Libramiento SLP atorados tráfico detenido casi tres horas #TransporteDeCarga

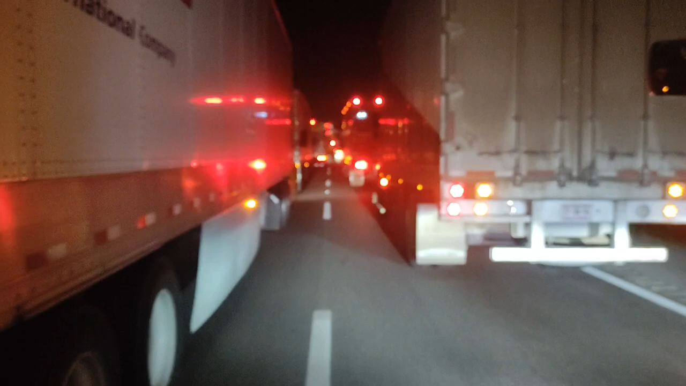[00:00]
Buenos días, estamos en el libramiento de San Luis. Está colapsado el tráfico, totalmente detenido. Desde las 4 de la mañana con 10 minutos aproximadamente llegamos a la fila. Todavía faltan varios kilómetros para la caseta de cobro del libramiento de San Luis. Y así está el tráfico detenido. No sabemos a qué se debe.
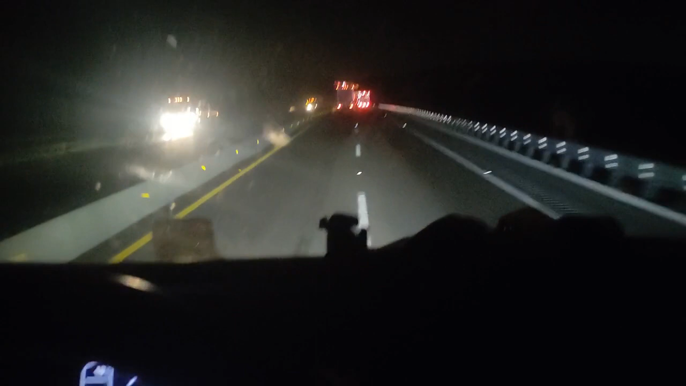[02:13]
Ya se liberó el paso. Nada más para que vean que es un calvario trabajar en el trailer hoy en día. Mira, el retén de Villa de Arista, la fila estaba como de 5 o 6 kilómetros. No se compara con la de San Luis Río Colorado, ¿verdad? Pero sí estaba larga la fila y por ahí se fue un full con rollos. Cayó en medio de los cuatro carriles. Y luego la fila de allá para acá
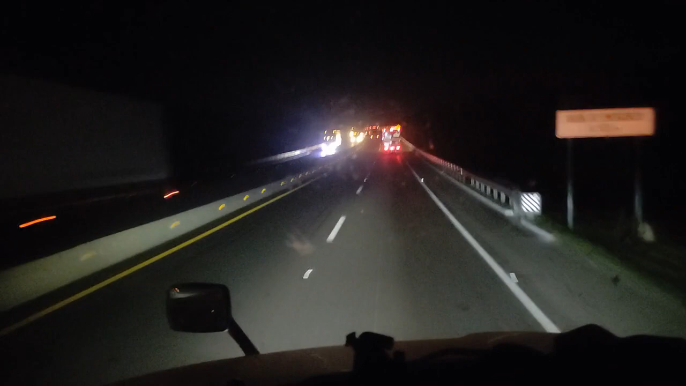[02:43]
del retén de pesos y dimensiones también estaba larga. Pero bueno, ya venimos aquí. Ahorita vamos a checar a ver por qué no había paso. ¿Verdad? Aquí ya se vuelve a hacer la fila nuevamente.
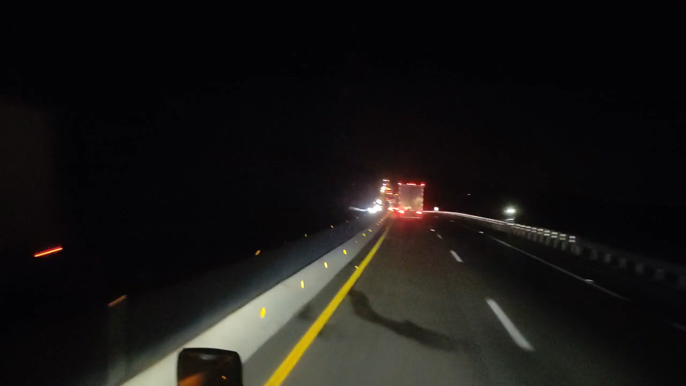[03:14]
Pues ya hay compañeros que ya se quedaron dormidos. Es que ya se quedó dormido. Ahí, mira. Varios. Desde las 4 de la mañana estábamos ahí parados. Ya es un calvario transitar en la carretera 57 México-Piedras Negras.
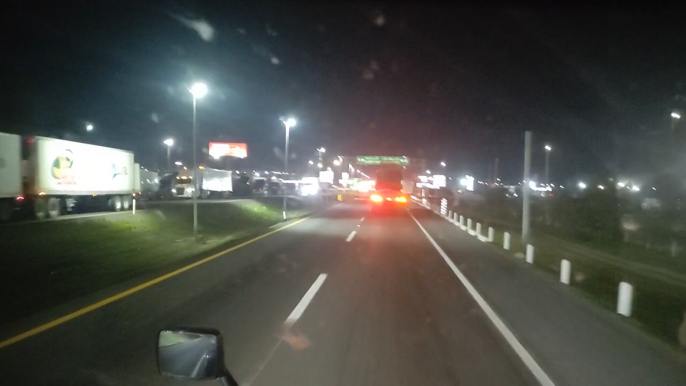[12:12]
Buenos días, que tengan excelente mañana. Nos vemos más tarde. Ya llegamos aquí a la caseta, a la plaza de cobro.